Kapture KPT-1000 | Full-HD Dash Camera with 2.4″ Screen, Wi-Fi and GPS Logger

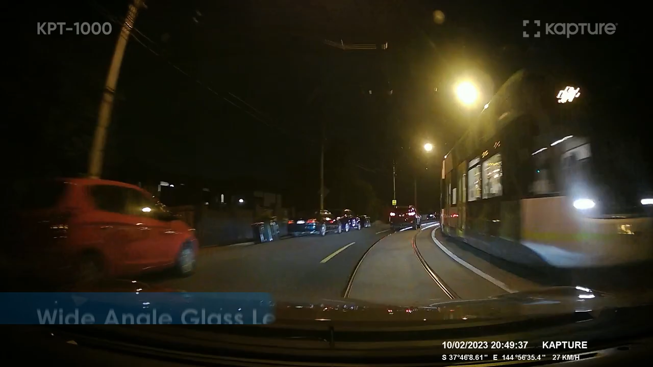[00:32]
The wide-angle glass lens allows for full coverage without missing out on peripheral details,